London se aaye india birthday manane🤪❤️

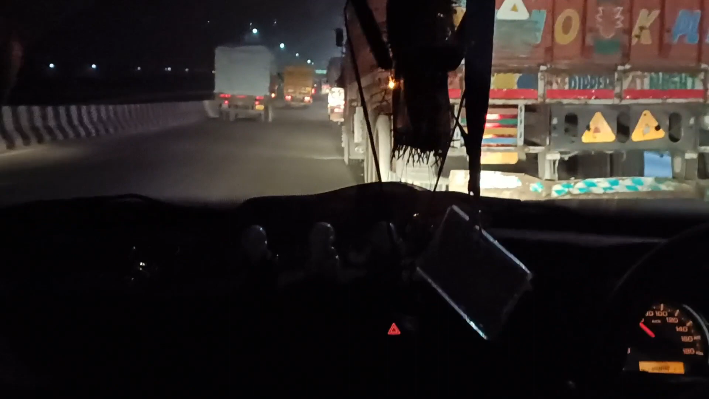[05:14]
अब हम घर के लिए निकल चुके हैं और आते वक्त तो इतना जाम था मैं क्या बताऊं।
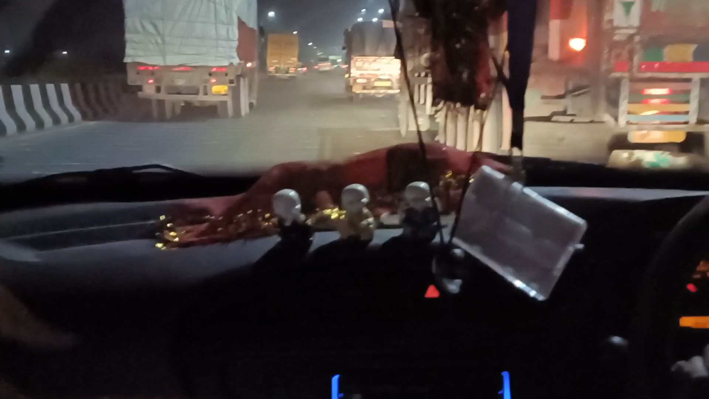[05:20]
आते वक्त तो हम ट्रैफिक में फंसे रहे पर अब ठीक है, अब खाली पड़ा है। दो दो ट्रकों के बीच में से निकलते हुए हम सीधा पहुंच रहे हैं अपने अब घर की तरफ।